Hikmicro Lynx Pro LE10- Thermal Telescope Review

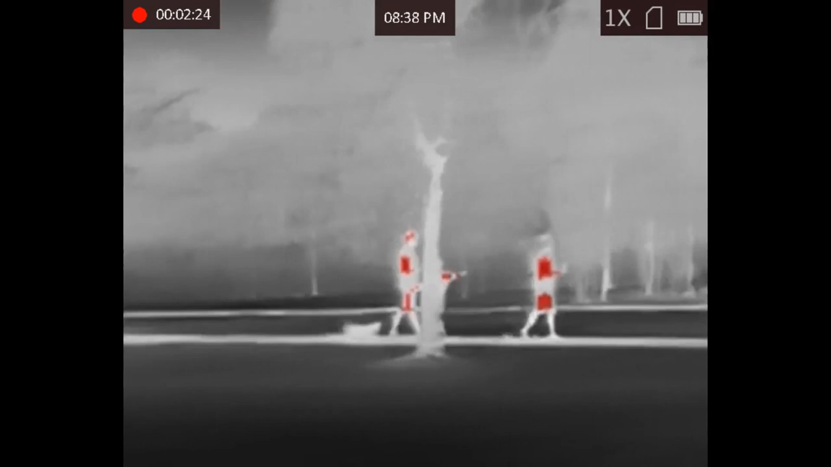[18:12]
so that's the family walking along having a grand old time as you can see
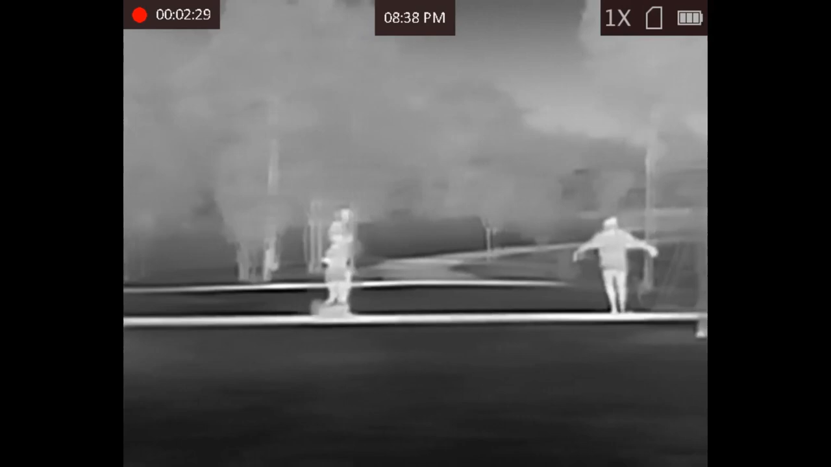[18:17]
but as they round that path we're going to start getting a
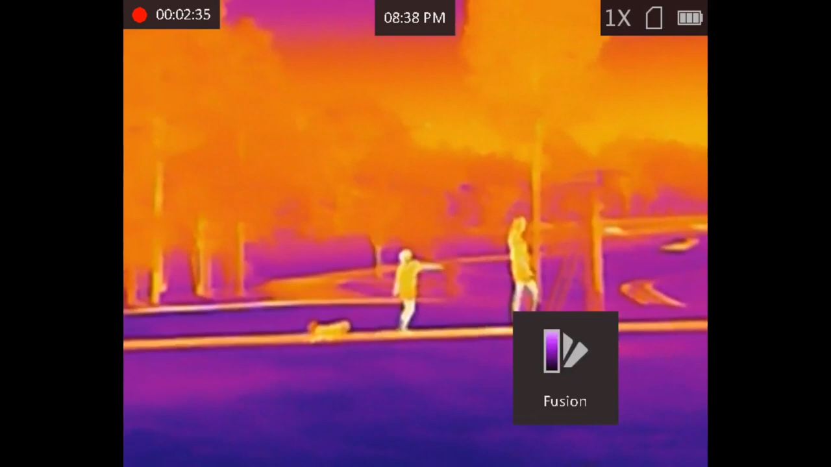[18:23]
bit further in distances so we're at the 60 meter mark still give or take
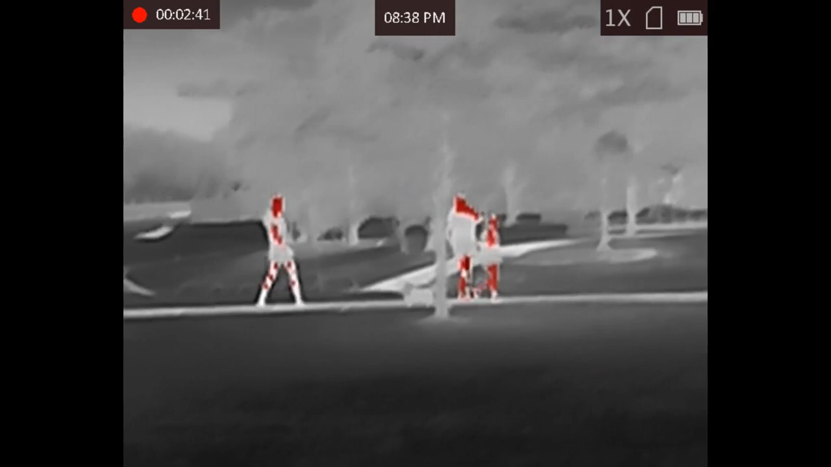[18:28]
and you can see yeah in the fusion the red hot you can
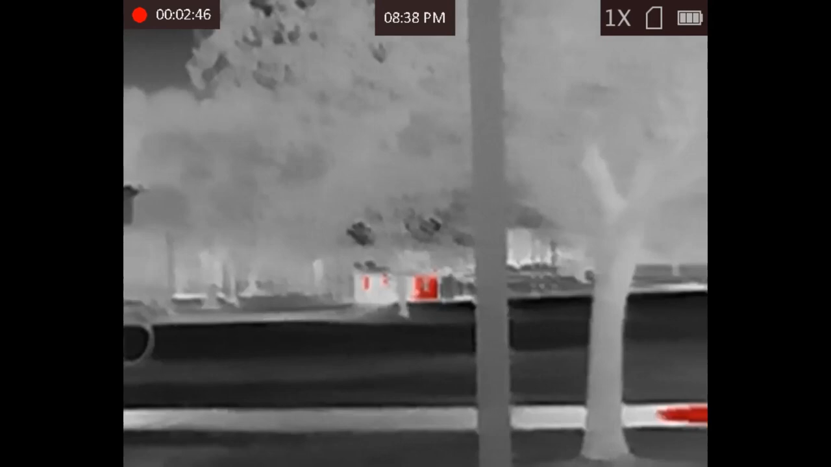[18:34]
easily make out the heat signatures and not all the little dog I'm not sure that's because
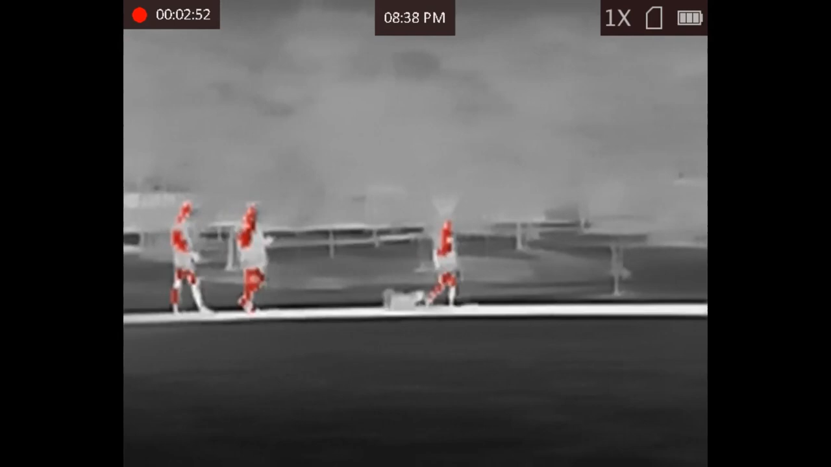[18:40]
he's fluffy or he's just not letting off much again on I'm not an expert in terms of the the
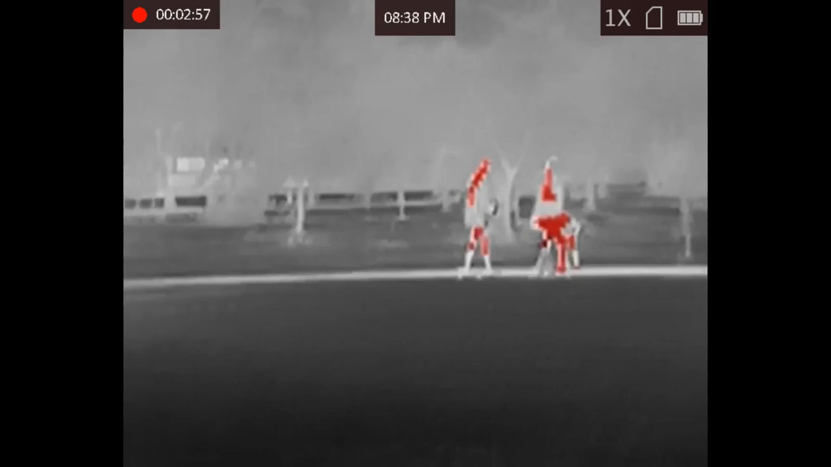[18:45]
the science behind the thermals
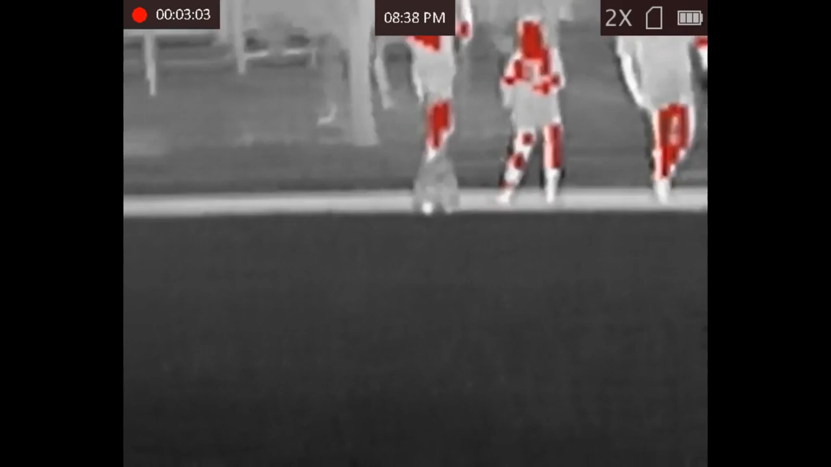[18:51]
but yeah it from what you're seeing
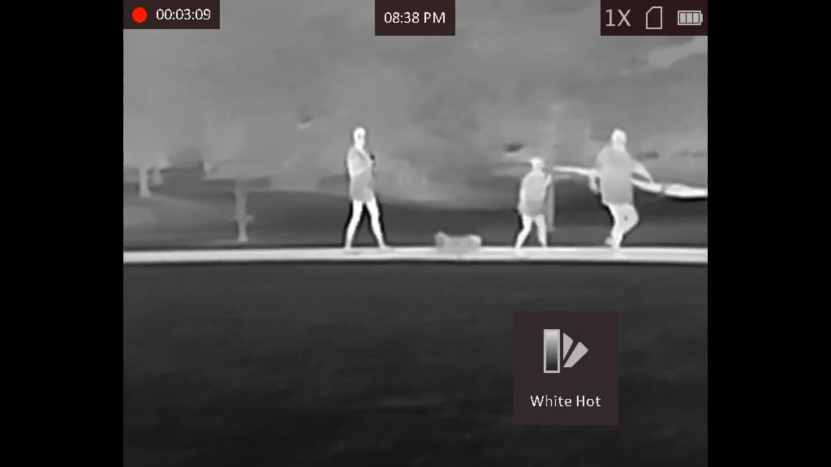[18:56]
there that's actually quite good quite good as they're walking along you can
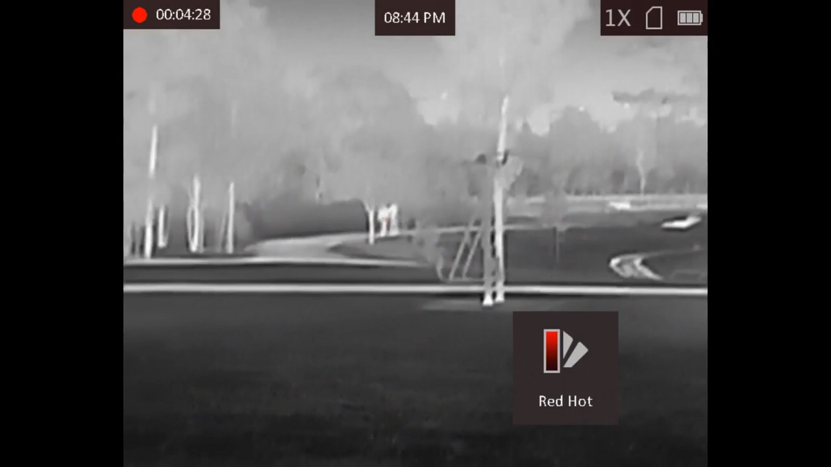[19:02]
see them very clearly so that is the so I'll clarify that footage that was just on they're actually walking a bit closer to me so that was within the 16 meter range but
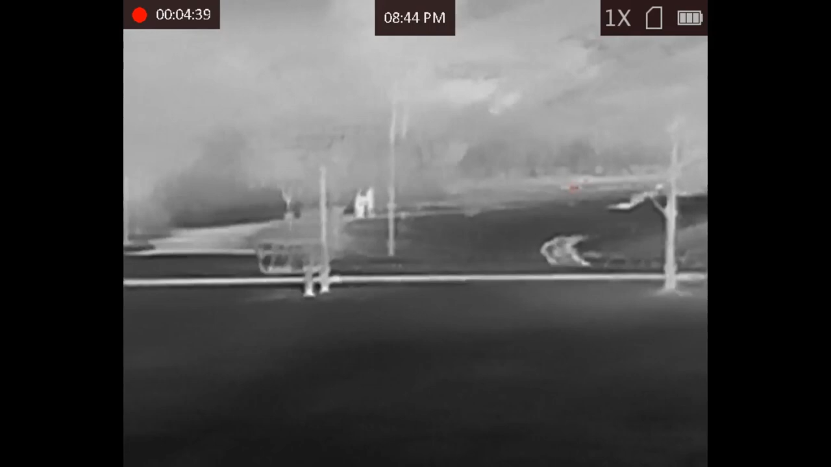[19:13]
right there is where you can see them in the furthest part of the park on the map I indicated that that's getting towards the 130 meter mark now and although the road is in the distance that section
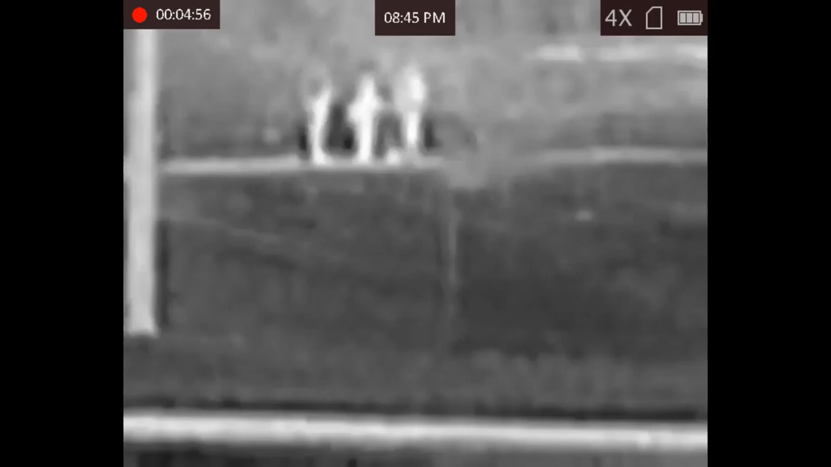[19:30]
there is is extremely dark again without the night sorry correction the thermal
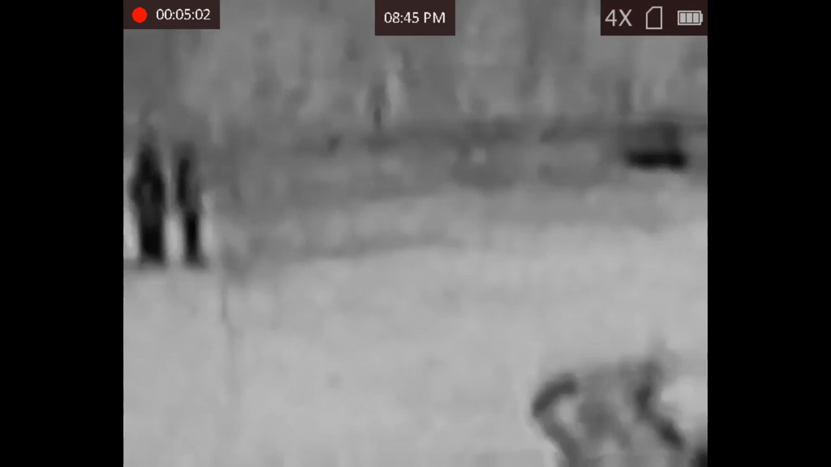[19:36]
activated I wasn't able to make them out and as you can see there in the
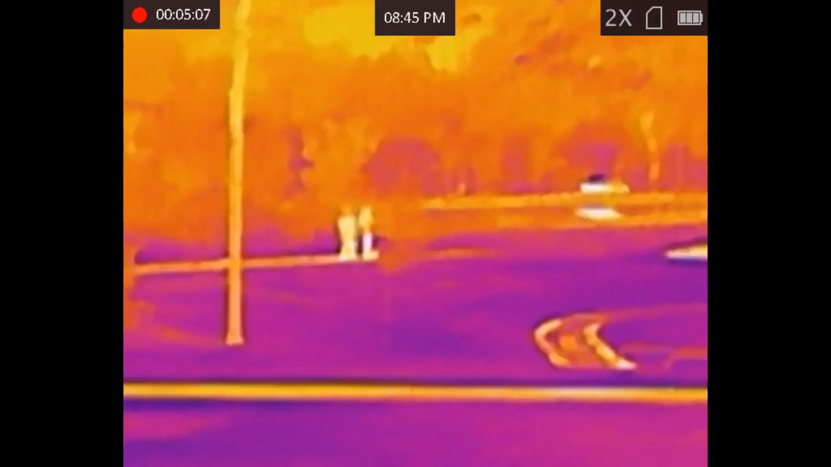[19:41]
black hot especially you can easily see the silhouettes within the dark
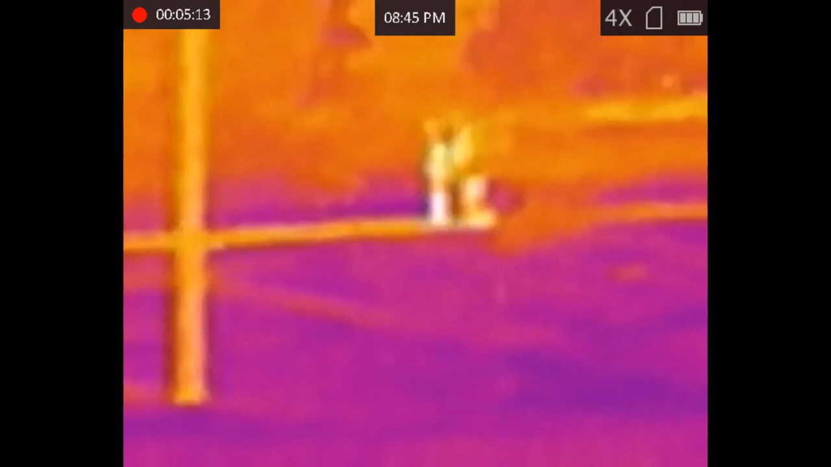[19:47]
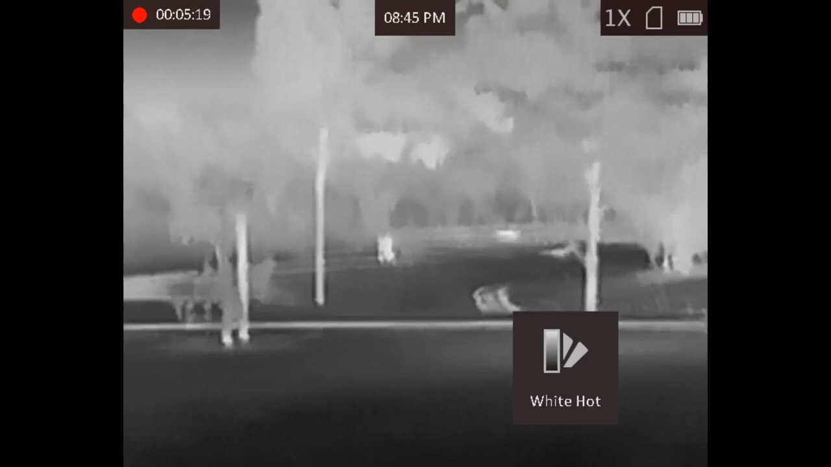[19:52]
and that's at a two times magnification red hot they're not coming up
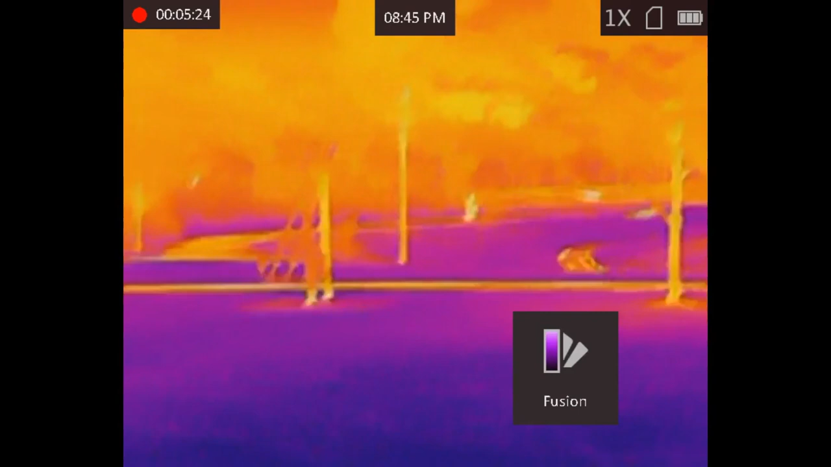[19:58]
in terms of that palette but as you can see as I cycle through the black hot
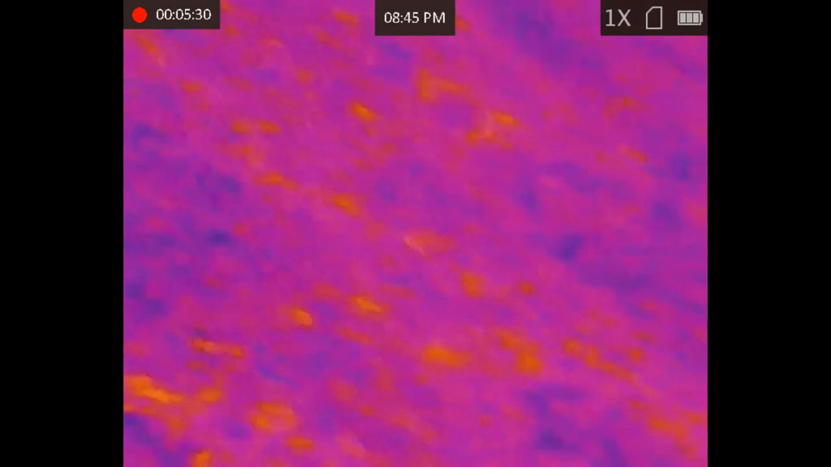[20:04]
the fusion the white hot we're talking about a distance of about 130
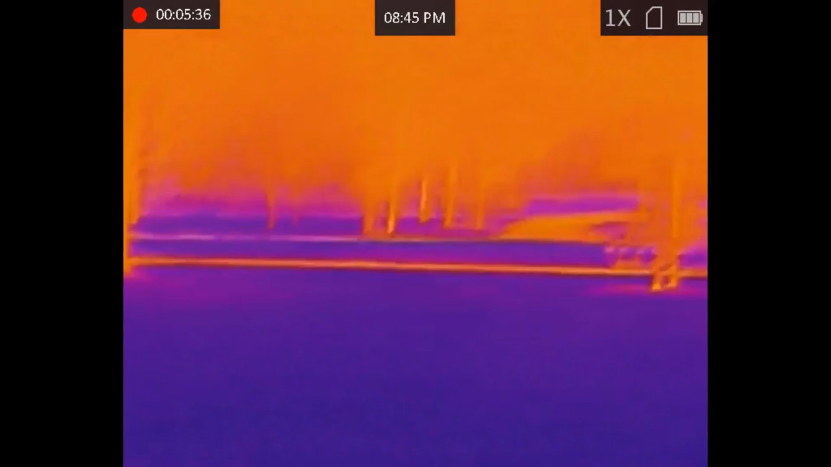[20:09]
give or take in very very dark conditions within the park so yeah that's a big tick a big tick a big tick in my
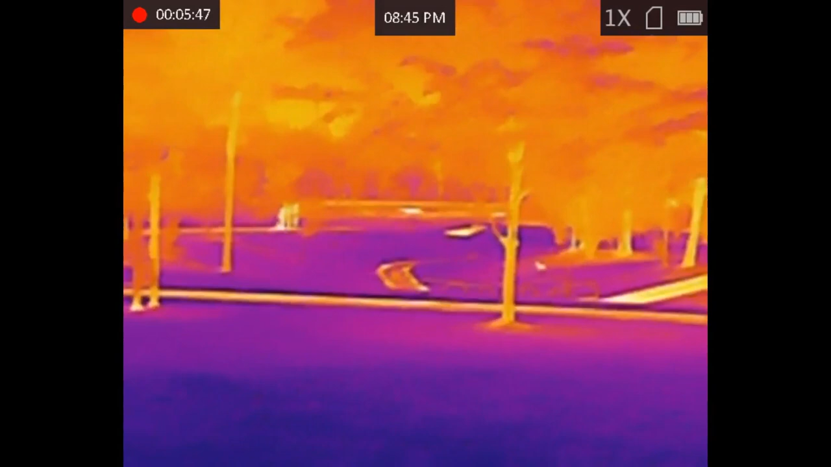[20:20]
my book this next bit of footage what you'll see is of my wife viddie
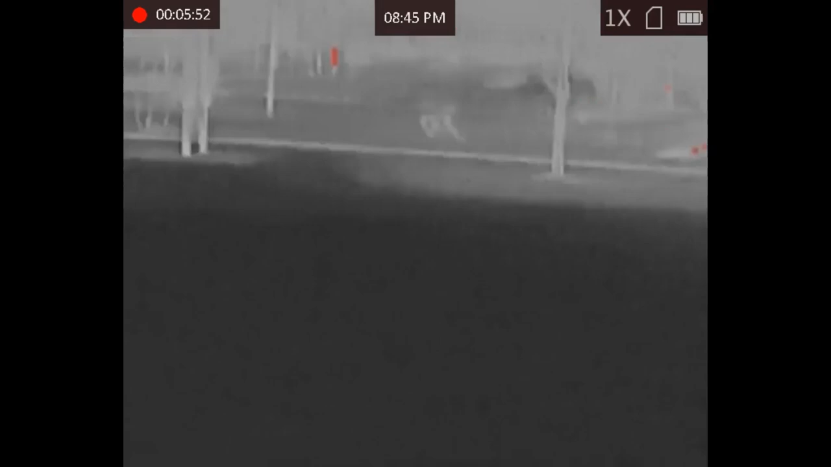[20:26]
actually recording me on the device I'll start walking adjacent to
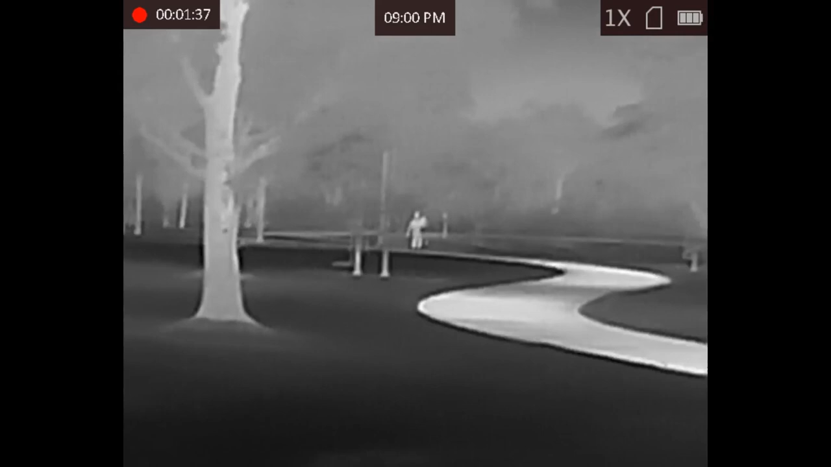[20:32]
the park along a path up towards the area in which I took the the rear nighttime footage to show you how dark it is I
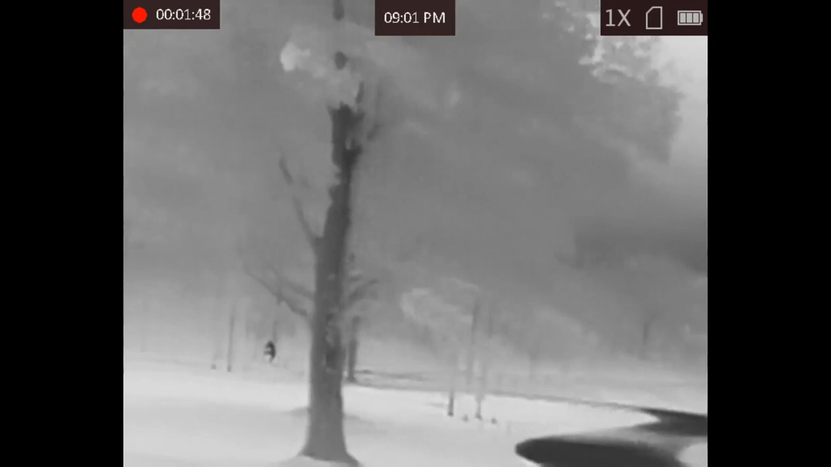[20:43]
walk towards the back of the park and start hiding behind some trees
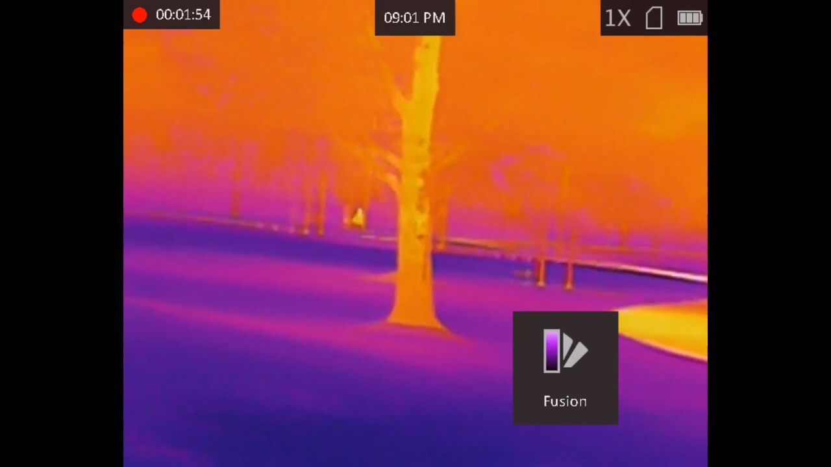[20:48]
and this is a distance of about 90 meters you can see me there crouching down behind a set of trees
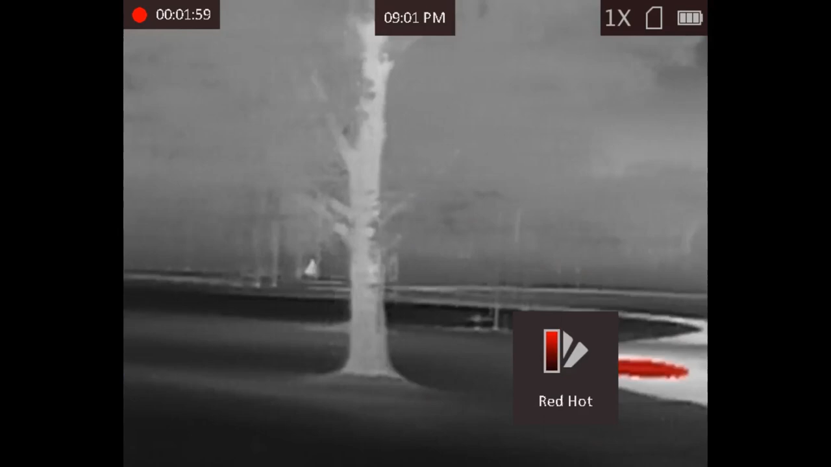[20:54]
and the device is easily able to make me out and differentiate me in